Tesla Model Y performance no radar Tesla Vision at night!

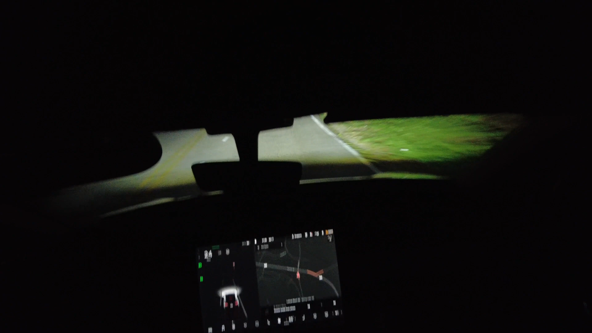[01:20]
in on our touch screen as we pull up to this stop sign look at the stop sign there
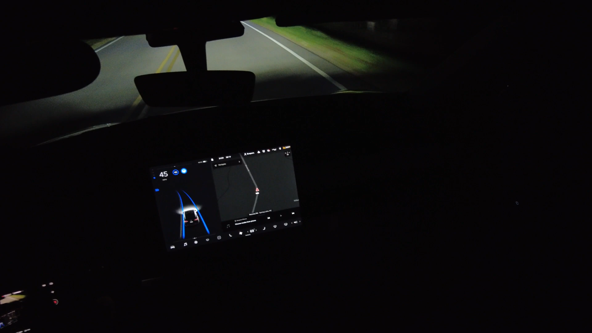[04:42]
in a second and we'll hopefully get behind some traffic and see how the camera system works versus from what people are saying that they prefer the radar system
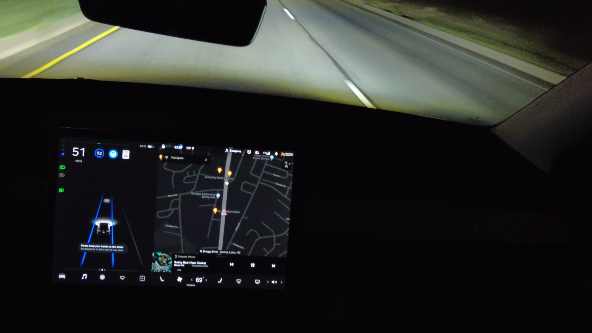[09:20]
all right autopilot is on now we do have a car in front of us as we can see on the screen